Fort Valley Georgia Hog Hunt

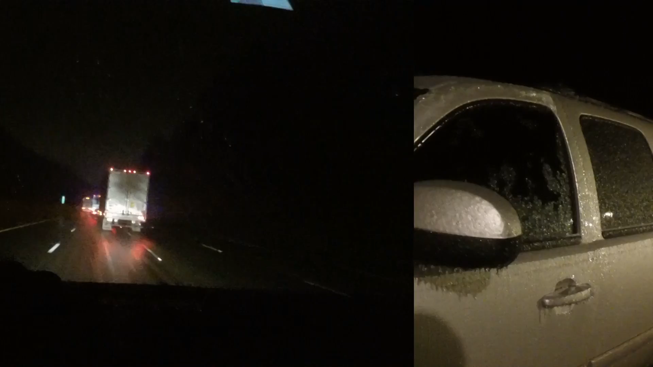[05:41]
Trying to get out of town here and right now we behind the salt trucks and the police and everything, so they letting down salt for all this ice and everything that we got on the road here. But as you can see, it's 24 degrees right now.